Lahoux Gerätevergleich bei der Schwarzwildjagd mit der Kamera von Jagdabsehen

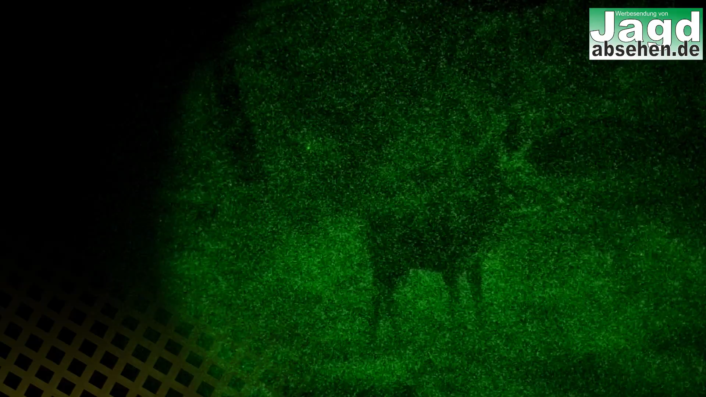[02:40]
ja so genug gezaubert jetzt kommen wir zu zauberhaften aufnahmen nämlich hier erstmal von ein paar sehen und zwar mit der la hoax hemera standard plus röhre das ist
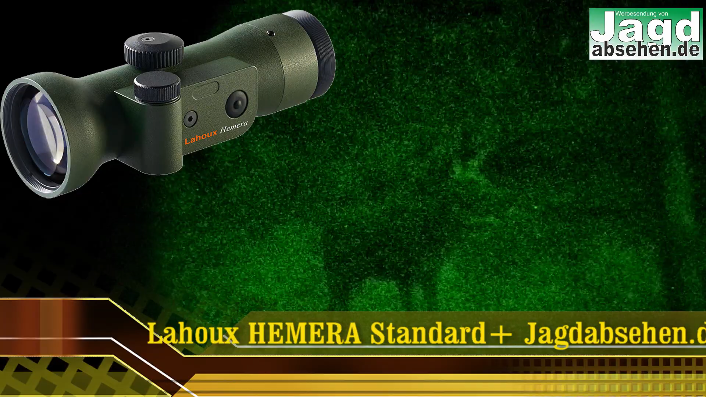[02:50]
das kleine gerät was ich gerade eben gezeigt habe und das hat die einfache röhre drin die standard plus man sieht natürlich jetzt es ist relativ griselig das
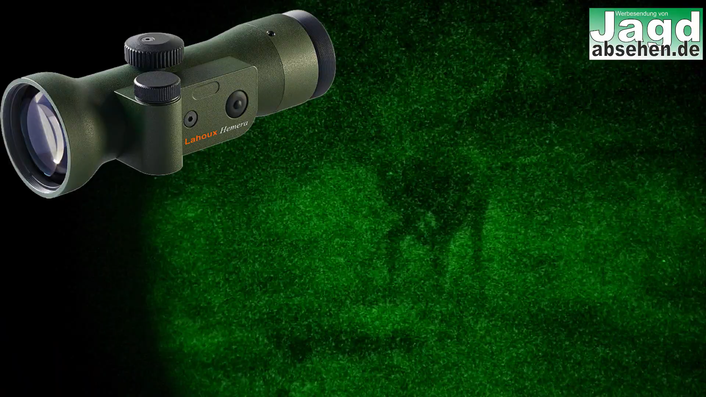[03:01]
bild es ist auch ein bisschen dunkler das ist ganz einfach der größe des gerätes geschuldet das ist nicht die röhre
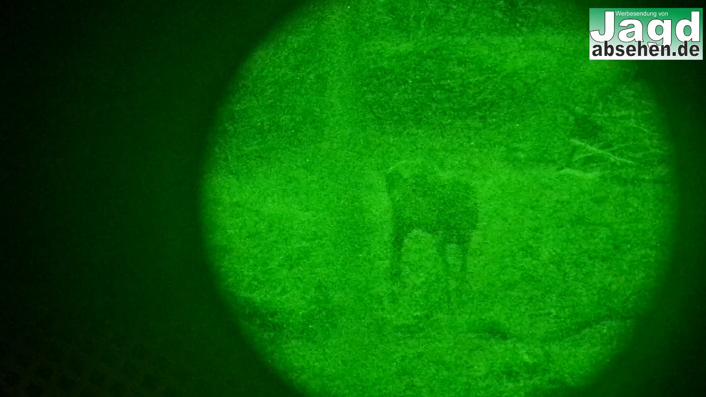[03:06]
sondern das ist das optische system so hier haben nämlich genau die gleiche röhre auch die standard plus im lv 81 das ist das große
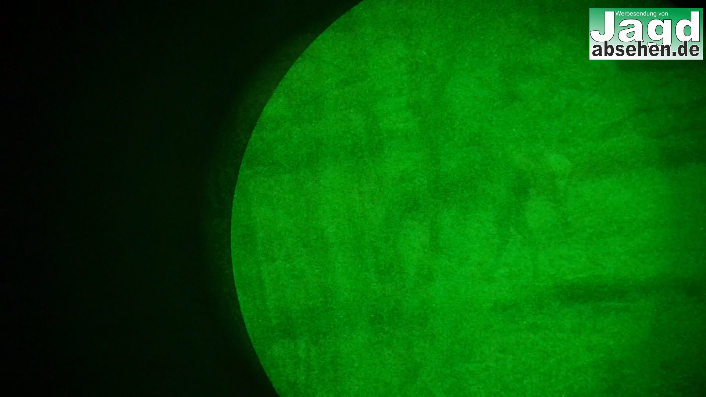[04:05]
nacheinander im gleichen revier am gleichen abend am gleichen ort unterschiedliche geräte mit
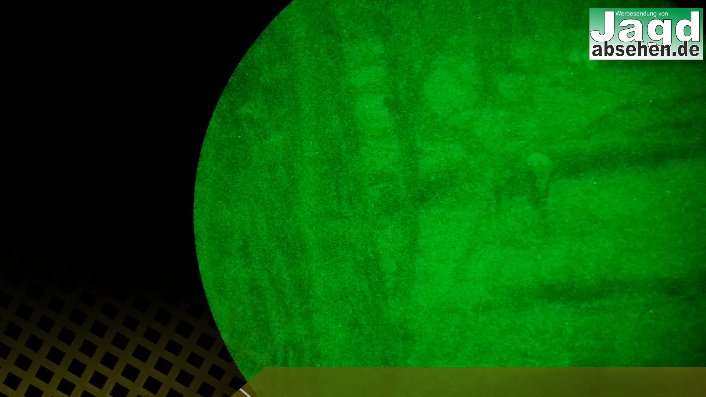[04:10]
unterschiedlichen röhren so dass man einfach mal sieht was ist für mich das richtige jetzt haben wir das lv 81 mit der echo plus röhre
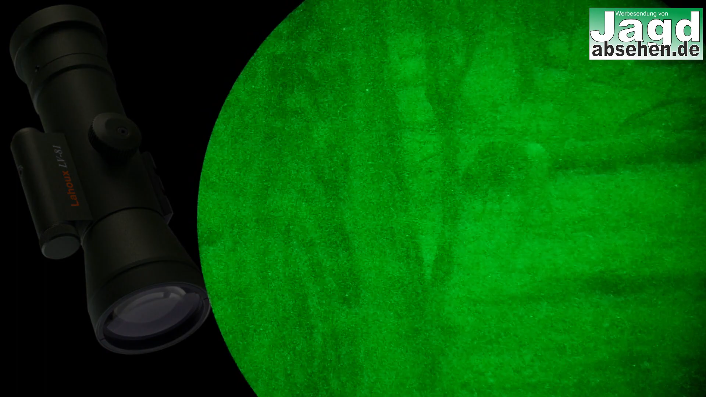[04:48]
quasi aufgespalten aus einem elektronen werden 1000 gemacht und die werden dann
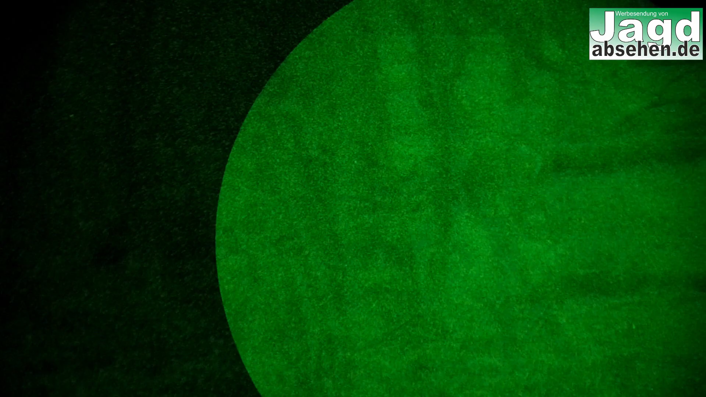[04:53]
auf der forestierenden röhre wieder wiedergegeben und so bekommen dann das eigentliche bild so funktionierten restlicht
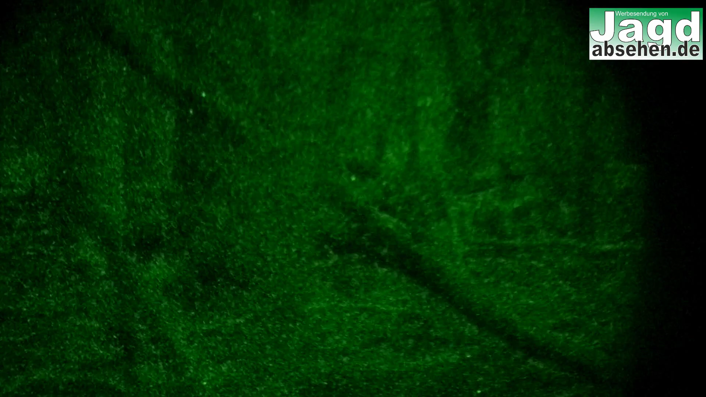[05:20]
bild etwas griseliger das ganze wie schon gesagt liegt nicht an der röhre liegt an dem
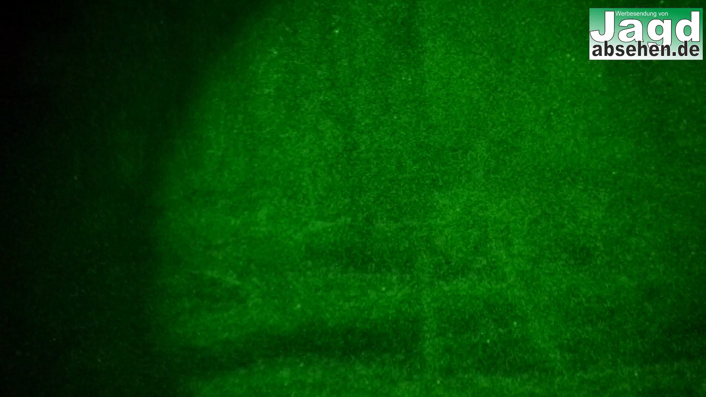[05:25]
optischen system außen rum man sieht jetzt auch sofort wieder den unterschied wenn ich nämlich
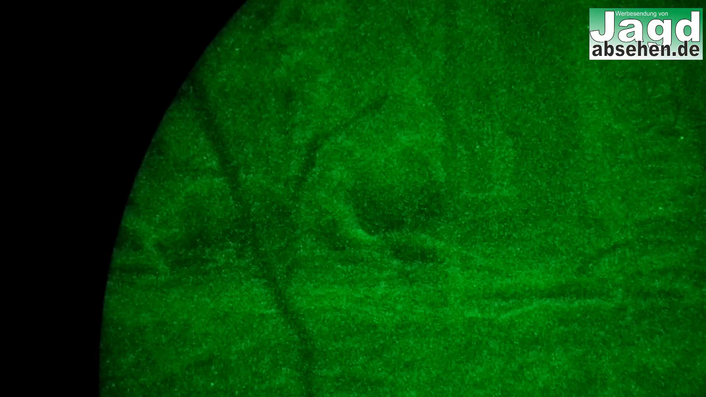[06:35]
mit der echo plus röhre werdet jetzt noch mal gleich den
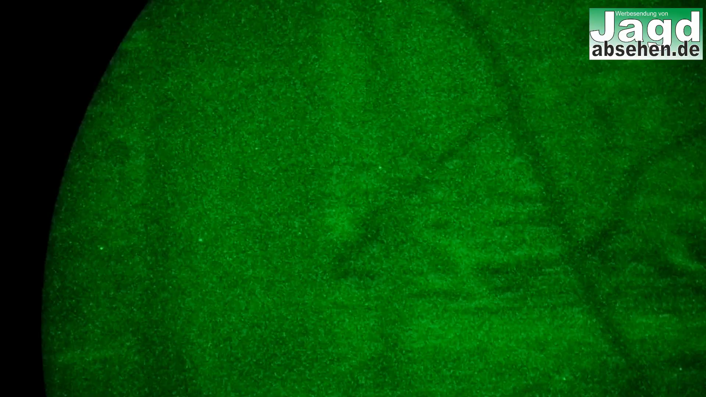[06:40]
unterschied sehen im sinne von das bild wird feiner ja es griselt nicht mehr das bild wird